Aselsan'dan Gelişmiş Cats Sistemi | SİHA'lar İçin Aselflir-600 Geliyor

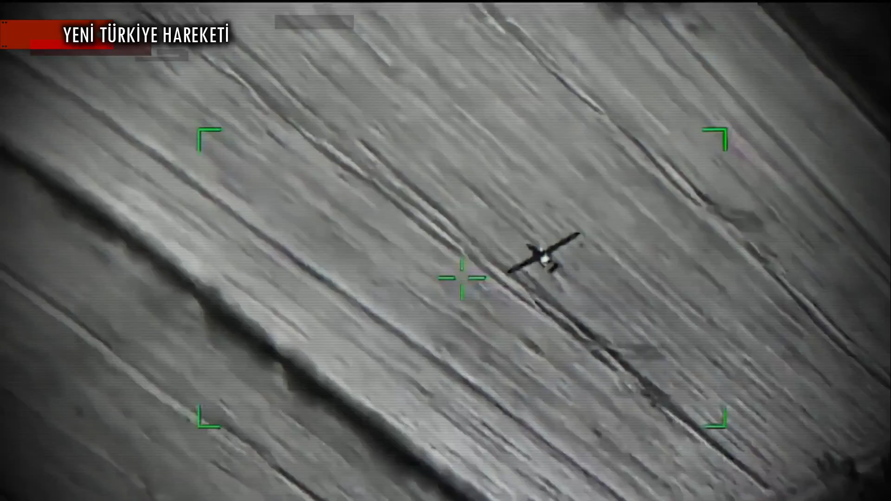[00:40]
CATS de son dönemde Acersan tarafından yapılan geliştirmeler
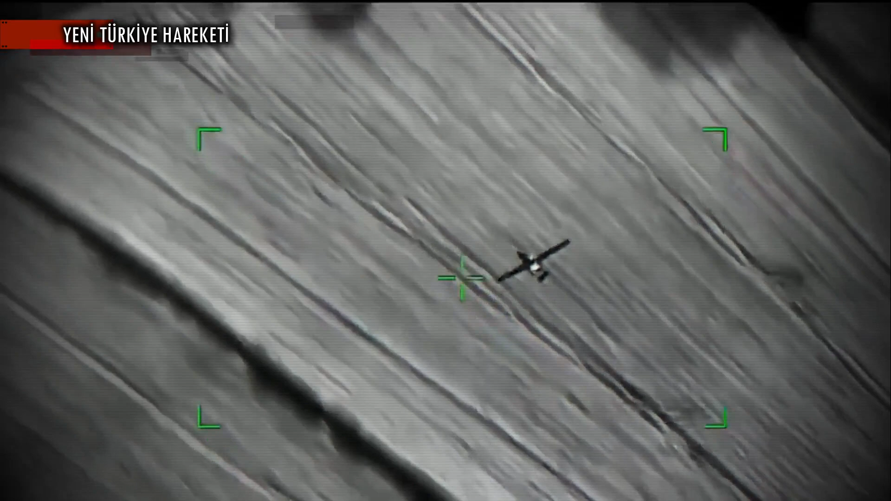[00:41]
ile performans konusunda ciddi iyileştirmeler sağlandı.
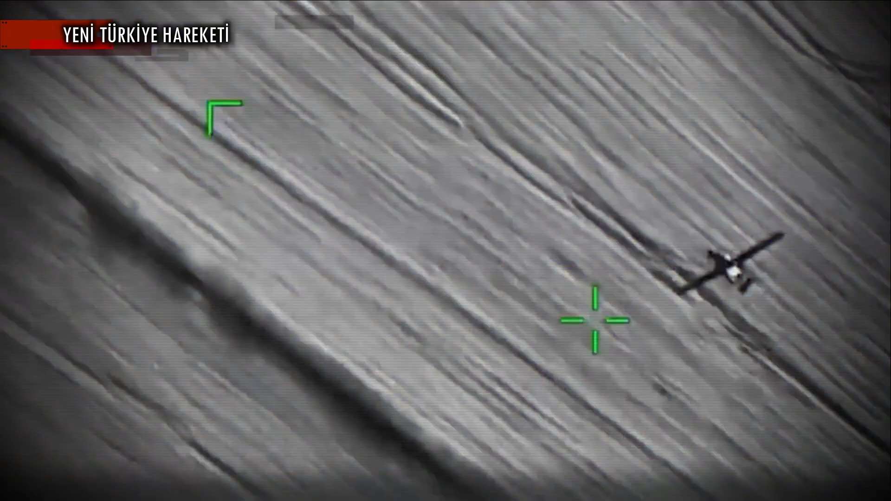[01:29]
Bu gelişme özellikle insansız sistemlerin CATS ile çok